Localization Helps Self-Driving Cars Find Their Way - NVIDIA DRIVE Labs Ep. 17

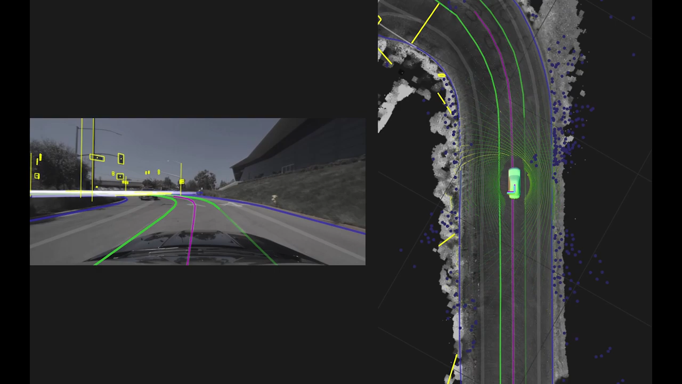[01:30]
In this map, shown on the right,
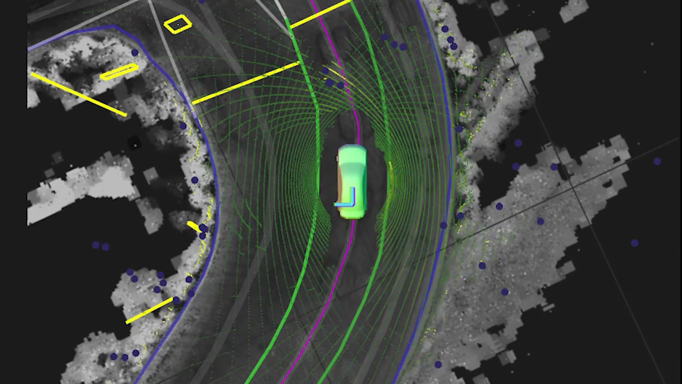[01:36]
the concentric circles around the Eagle Car represent the live LiDAR scan data, while the blue dots are live radar scans.
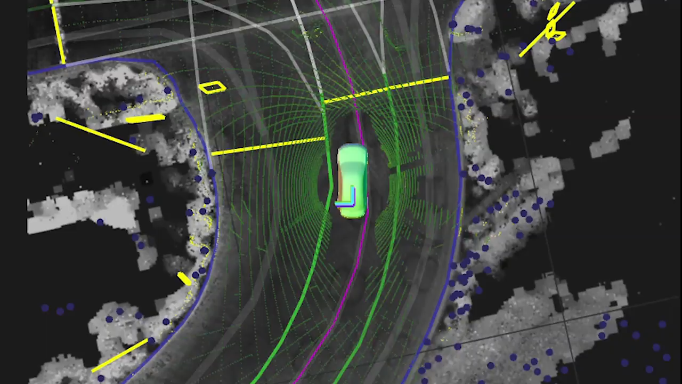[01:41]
We fully localize the Eagle Car to each individual map layer, and we also fuse the individual per-sensor localization results together.